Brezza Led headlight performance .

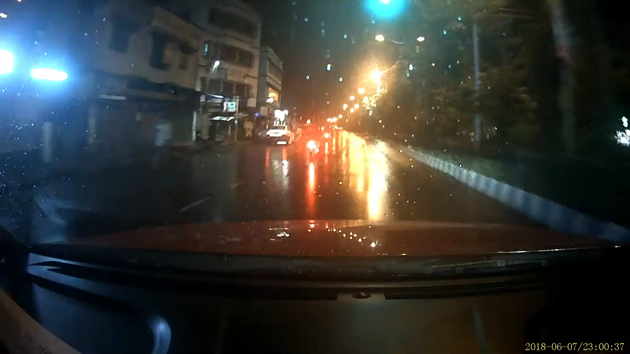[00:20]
हो रहा है एकदम कॉंटिनुवसली बारिश हो रहा है रुकने का दाम नहीं दे रहा है तो इसी हालत पे आज जस्ट ड्राइव करने जा रहा हूं 10-15 किलो मेटर के लिए मैं देखना चाहता हूं जहाँ इस दा पर जब लाइट उतना यूसफुल नहीं होता है तो
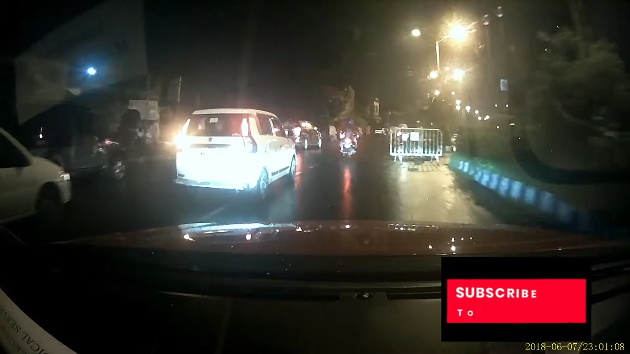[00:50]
अभी तो बीटो मैं जश्ट वही चीज चेक करने के लिए मैं निकला हूए हो तो अभी मैं अपना benefit मेरा हेड़ लाइट ऑन है तो मैं अपना हेड़ लाइट अभी एक बार बंद कर दूंगा अभी मेरा हेड लाइट जल
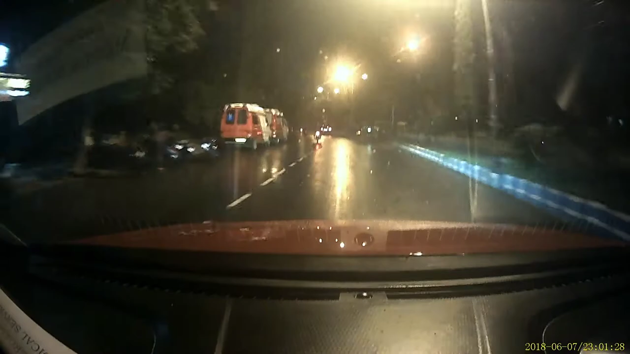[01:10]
र मैं आगे देखता हूँ कहीं पर अंधेरा मिलेगा लेकिन रोट पर जो विजिविलिटी है वो
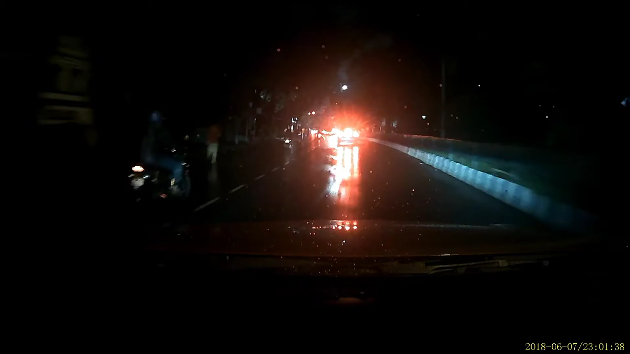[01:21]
तो मैं आपको दिखाऊंगा जैसे अभी अभी जैसे देख रहे हो अभी हेडलाइट मेरा गाड़ी का बंद है आगे बैता थोड़ा सा अंधेरा जगा मिलेगा जैसे यह जगा � अभी आप लोग जो देख रहे हो सामने का व्यूव मेरा डैस्केम यह मेरा
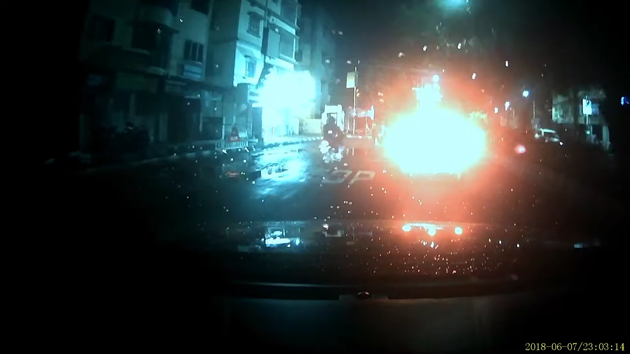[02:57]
हिट लाइट अन करके चलते हो तो उसका जो रिवीव है आप सामने खुद देख सकते हो पता नहीं आज को साइकल वाला
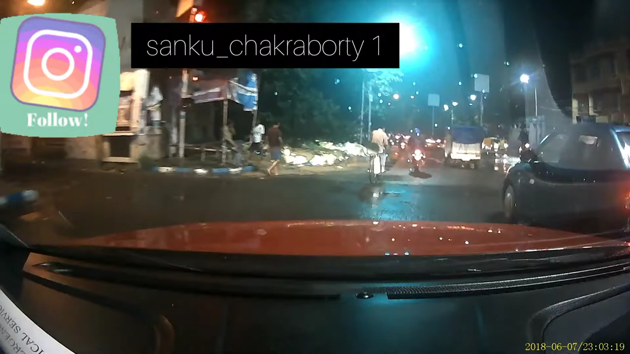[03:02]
लोग को क्या होगा सब दिमाग फिरा हुआ है हरे कोई साइकल लेकर अंदर आ रहा है तो उसलिए मैं बोल रहा हू जो ब्रीजा या फिर किसी वीदारा का जो एलेडी हेडलाइट यूज करने अवाला गाड़ी खरीदेने का बारे में सोच रहा है तो उन लोगों के लिए ये पिक्चर क्लियर हो जाए
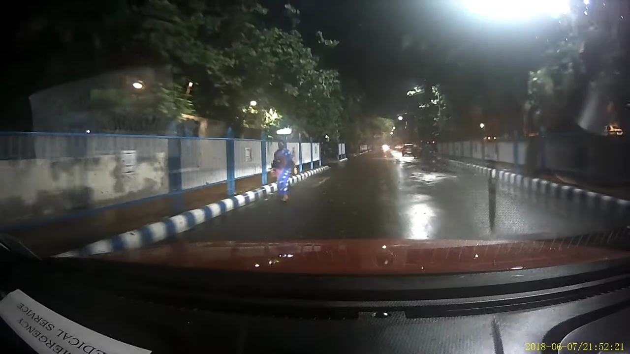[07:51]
काफी ज्यादा काफी अच्छा है यहां पर भारिश हुआ है पूरा गिला हुआ है यह खाली मेरा लो बीम है
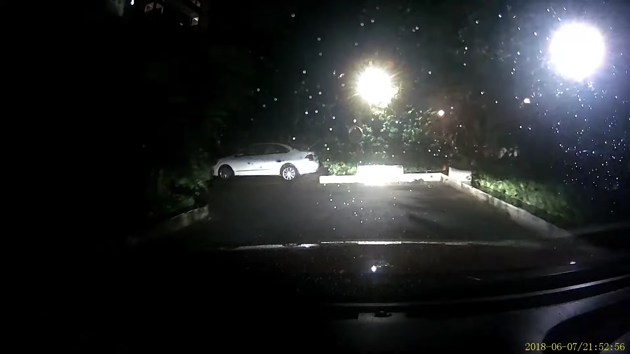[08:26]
लो बीम है यह हाई बीम है तो यह विल नाट फेस